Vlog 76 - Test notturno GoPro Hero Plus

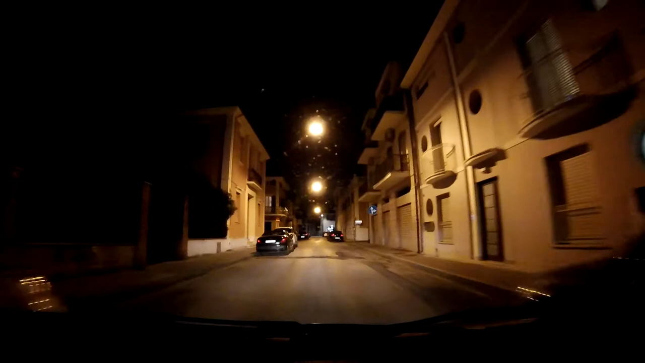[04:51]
Ok, in auto, illuminazione stradale che dà sul giallo, come ben potrete vedere.
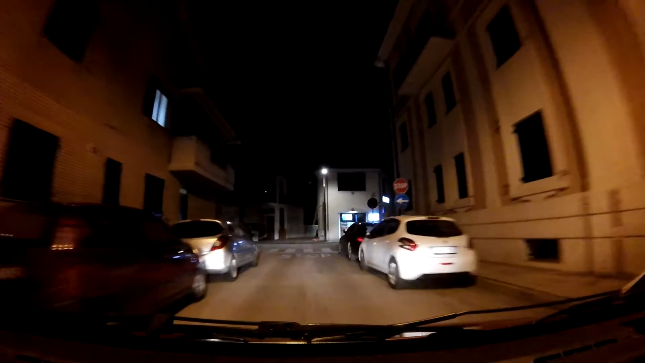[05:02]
Adesso andiamo piano, però secondo me quando raggiungeremo una velocità intorno ai 50-60
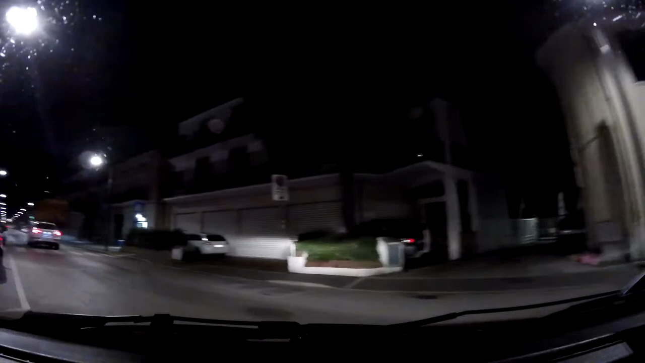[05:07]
all'ora sicuramente l'audio peggiorerà.
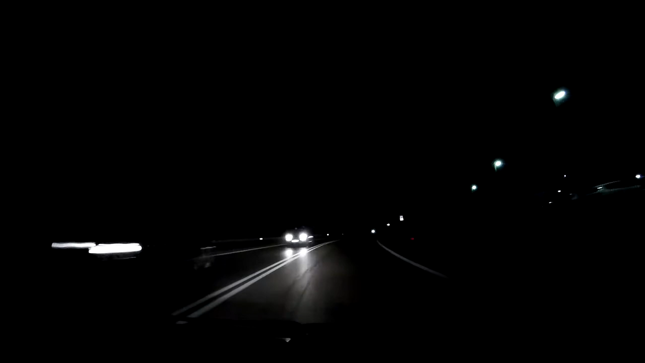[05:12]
Siamo intorno ai 50 km orari, zona completamente buia, solo illuminata dalle macchine. Qui stiamo sopra un ponte. Speriamo che l'audio regga.
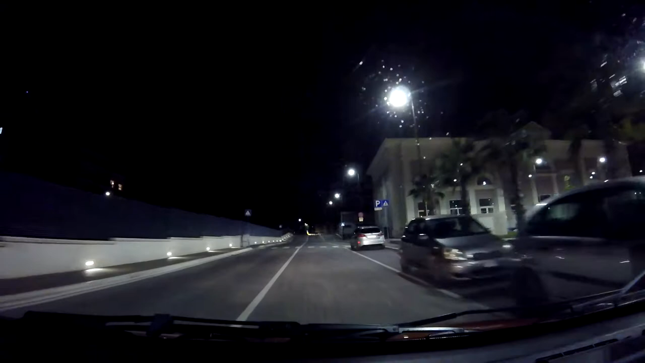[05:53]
Va più che bene. Illuminazione media.